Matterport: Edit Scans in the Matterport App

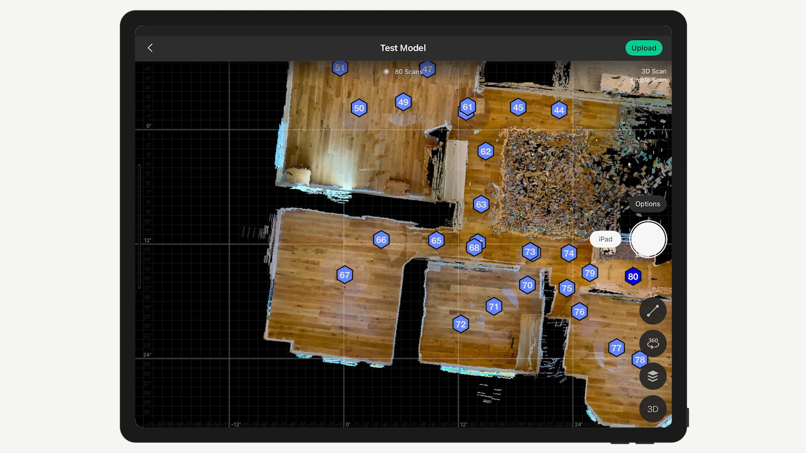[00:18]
If you just need to edit one scan position, a quick tap will open the preview window.
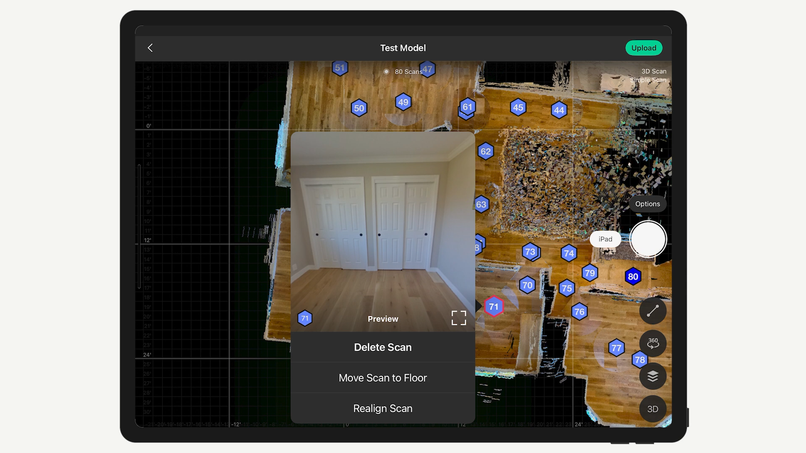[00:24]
Here you can not only preview the pano, but you also have the option to move the scan to a different floor, delete it from the model data, or realign it so that it's properly positioned.
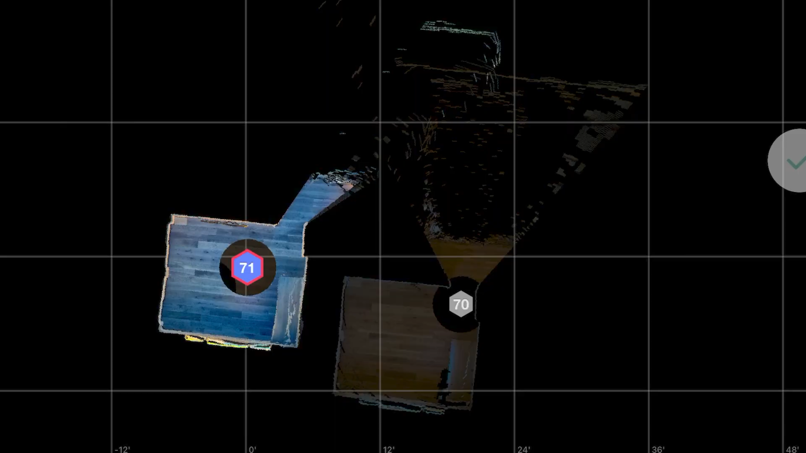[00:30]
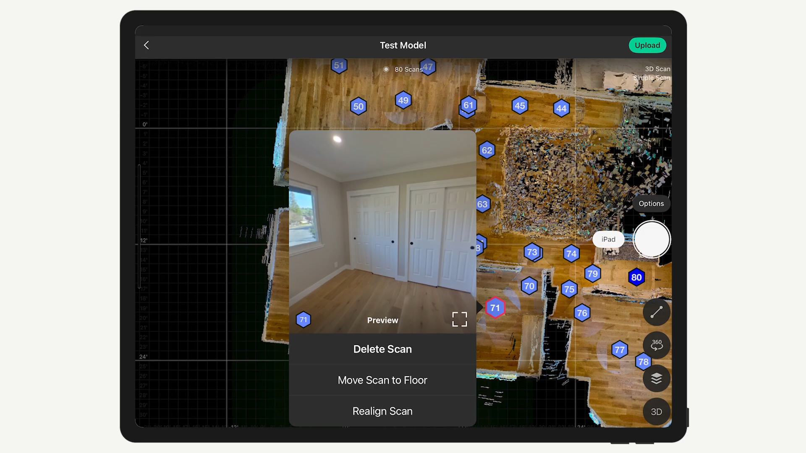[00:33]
If you're moving the scan to a different floor,
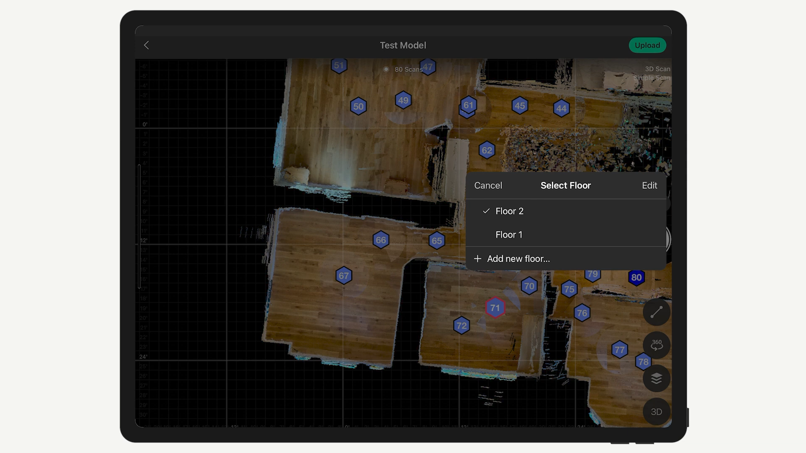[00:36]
keep in mind this doesn't affect alignment between scan positions.
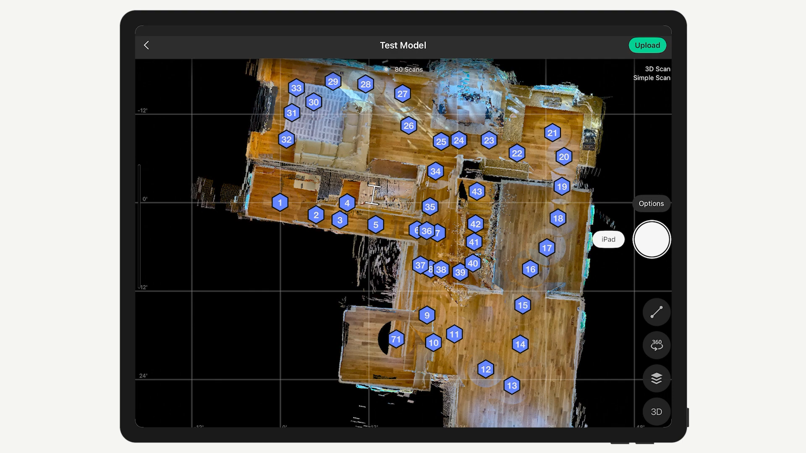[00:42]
The only change is reflected in the grouping of scan positions and what gets displayed in the minimap.
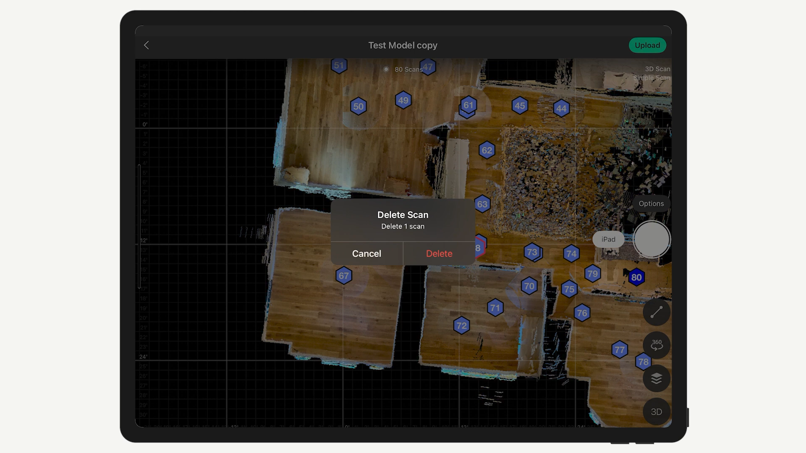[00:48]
If you delete a scan, there is no way to undo this. To replace the scan, you'll have to scan again.
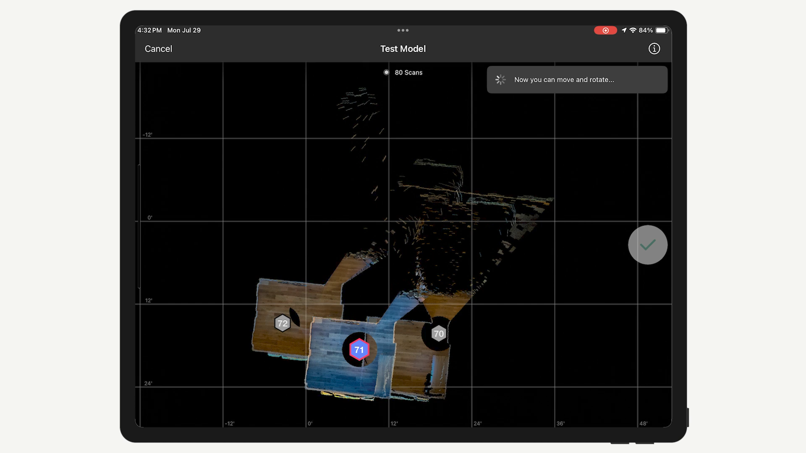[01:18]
Tap and drag the position with one finger or rotate with two and place it where it should be aligned.
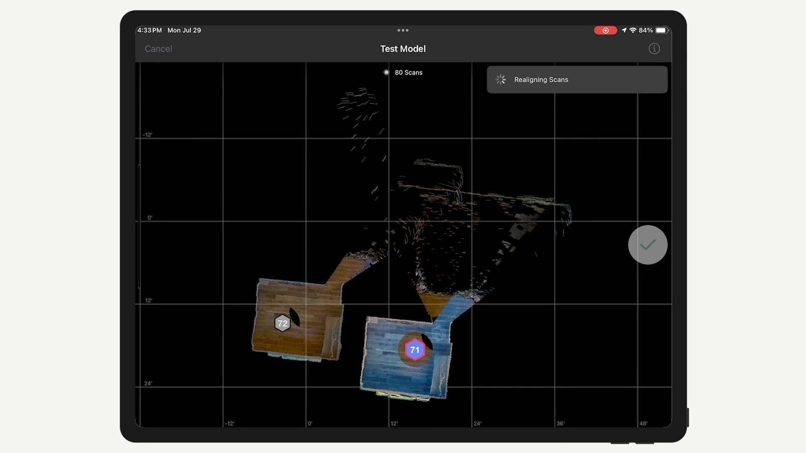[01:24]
The system will try to realign it, but this time taking your placement into consideration.
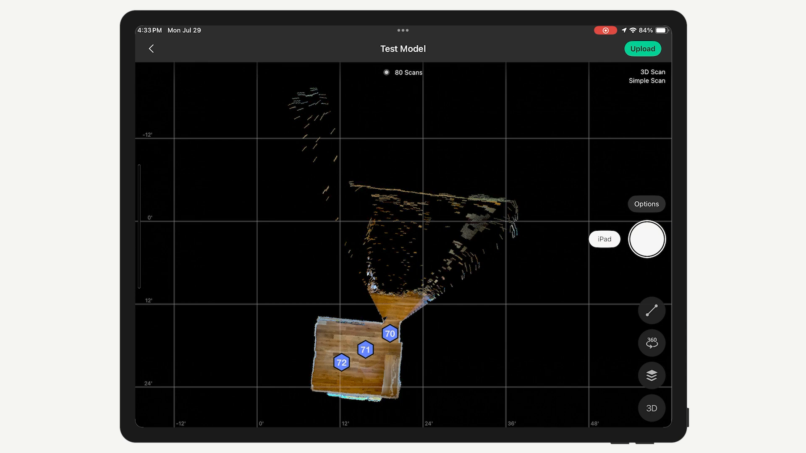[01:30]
If realignment fails, try moving the scan along with the position it should be aligned to into a new floor and realign again.
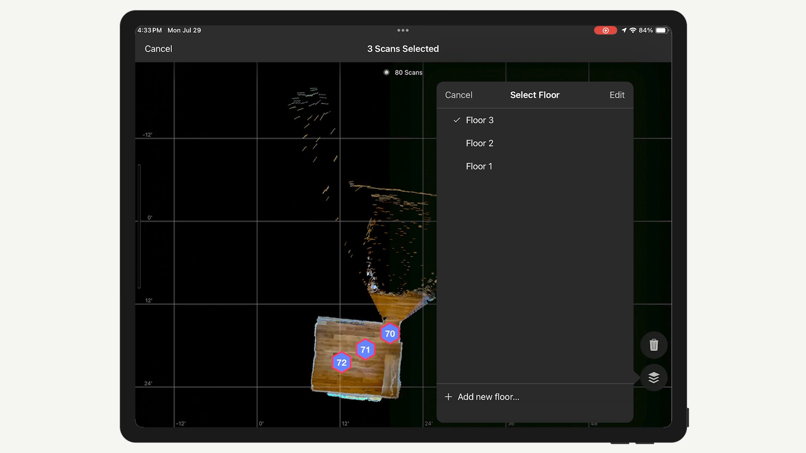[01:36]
Once realigned, move the scans back to their original floor. In order to edit more than one scan at a time, tap and hold one of the scan positions. Then you can tap to highlight the others you want to simultaneously edit. Finally, tap the Delete or Floors icon in the bottom right corner.
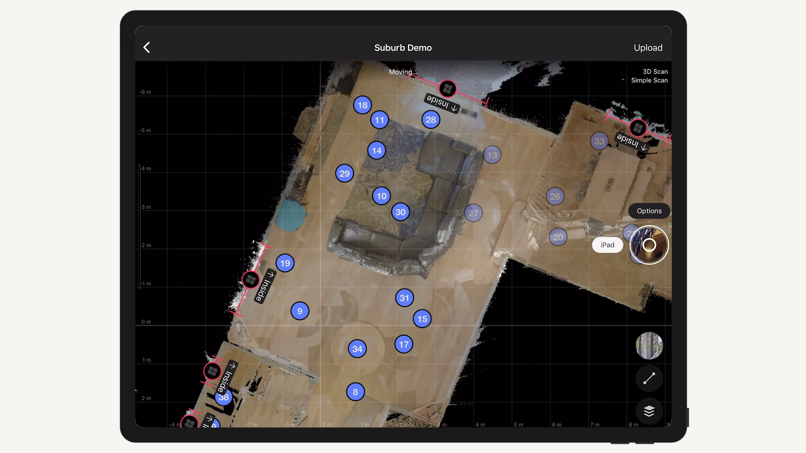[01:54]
The only option when editing multiple scans at once is to either delete them or move them to a different floor.